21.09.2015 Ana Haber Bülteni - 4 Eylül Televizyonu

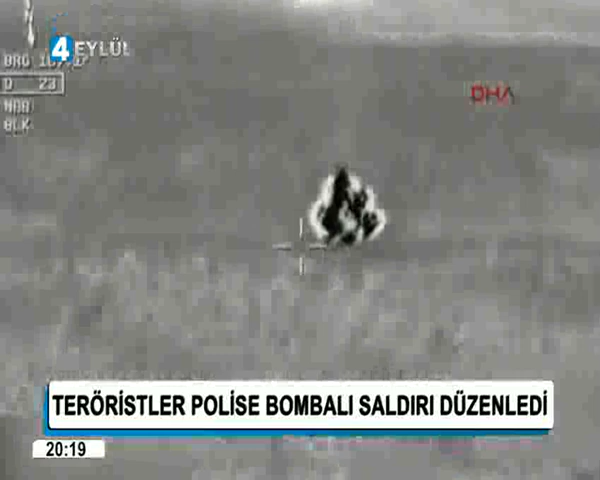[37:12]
Türk Silahlı Kuvvetleri terör hedeflerine düzenlenen hava harekatının yeni görüntülerini paylaştı. 21 savaş uçağı sınırı geçerek Kuzey Irak'taki örgüt hedeflerini yerle bir etti. Kandil, Hakur, Avaşin, Metina, Basyan, Gara ve Zap kampları bombalandı. PKK'lı teröristlerin barındığı mağaralara ve Gara'daki en büyük mühimmat deposuna bomba bırakıldı. 11 Eylül'de 64 hedefin vurulduğu operasyonda 60 terörist etkisiz hale getirilmişti. Genelkurmay Başkanlığı Hakkari'de düzenlenen hava harekatında da 5 PKK'lının öldürüldüğünü açıkladı. Operasyona terör örgütüne ait mühimmat ve akaryakıt depoları da imha edildi.